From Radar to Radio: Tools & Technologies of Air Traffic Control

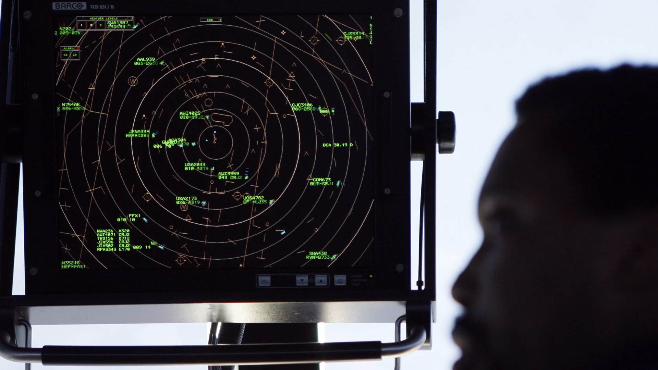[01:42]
such as radar, communication systems, and flight data systems.
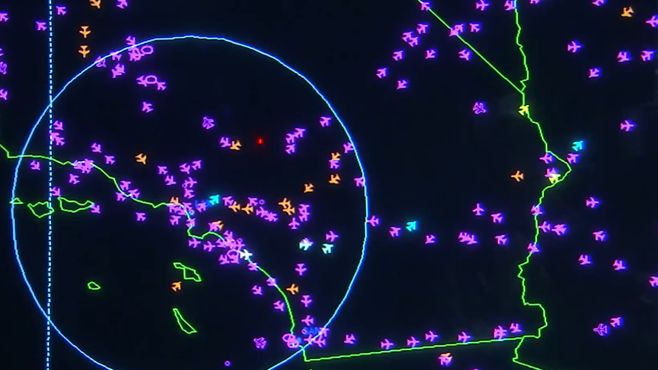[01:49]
Radar systems allow controllers to monitor the position and speed of aircraft in real time, providing them with a clear picture of the airspace in and around an airport.